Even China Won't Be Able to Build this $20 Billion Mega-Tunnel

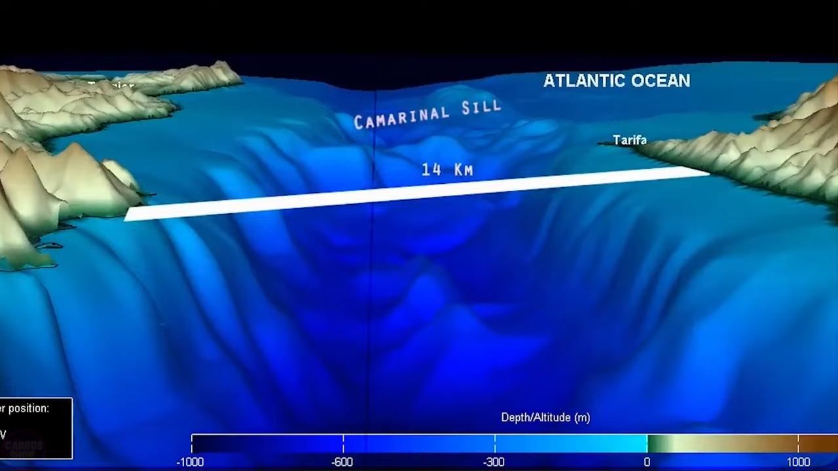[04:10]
Among these challenges is the depth of the Strait of Gibraltar, which reaches over a thousand meters in some places.